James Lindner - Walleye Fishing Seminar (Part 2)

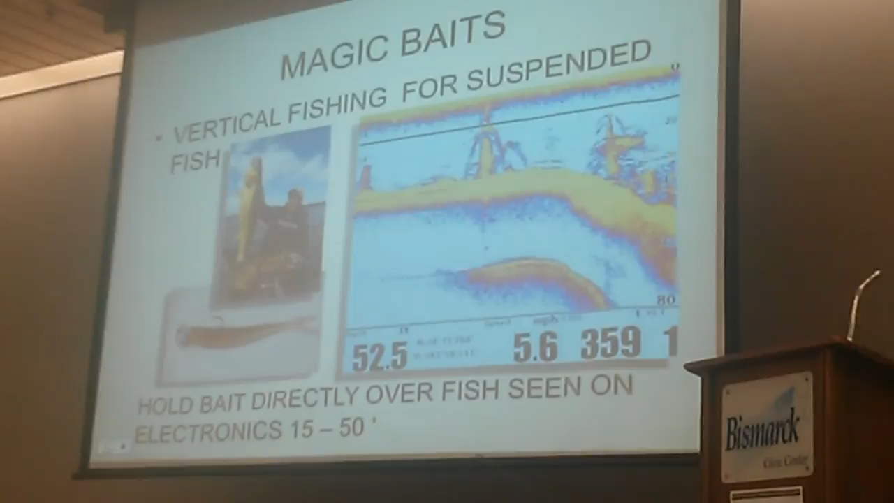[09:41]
These fish aren't feeding on the bottom. These fish aren't feeding on these guys up here, this rainbow smelt.
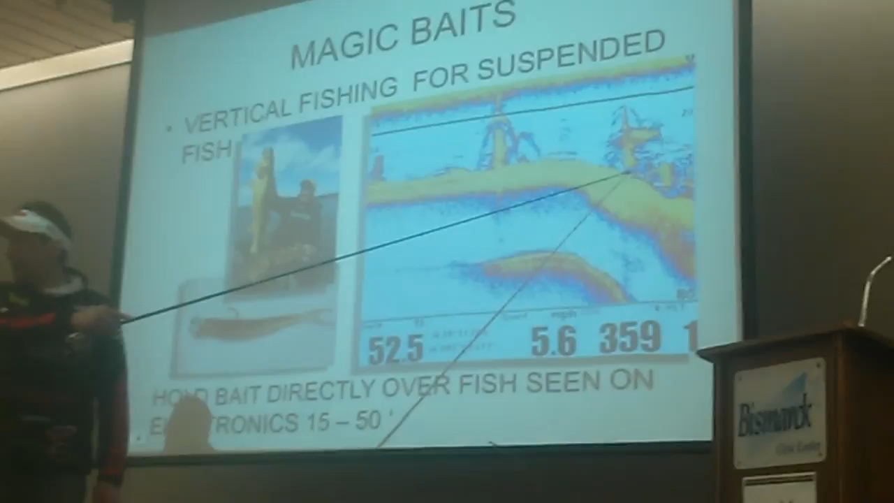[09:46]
And these shad, and so fish, these bait fish out here, they don't care about what's on the bottom.